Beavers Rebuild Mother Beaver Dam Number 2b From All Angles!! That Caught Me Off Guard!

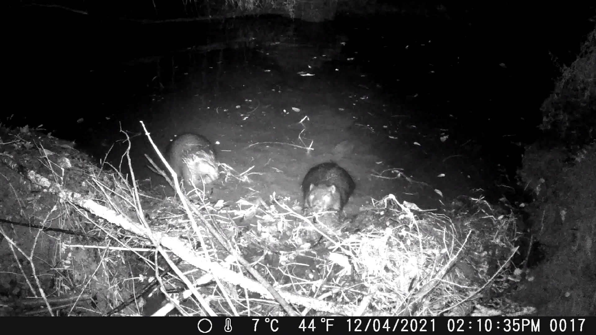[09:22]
Man, that look at the size difference. That one right there is big, you guys.
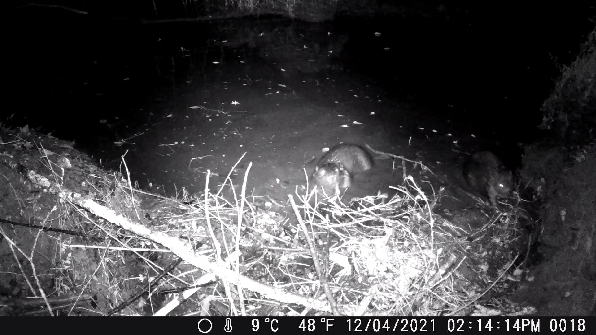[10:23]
Whole family putting in work. Look at that. Great day from Zion. This is why we have such a problem trying to win against these Beavers.
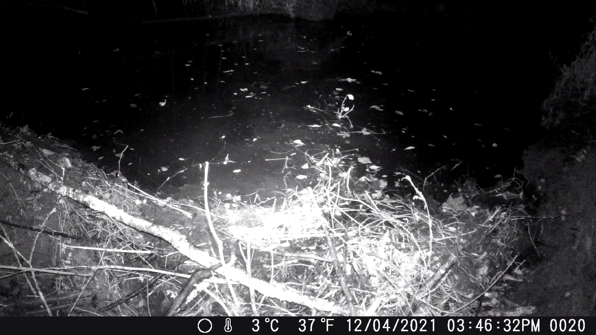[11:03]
Oh, now it wants to catch him, huh? Up close in person, huh?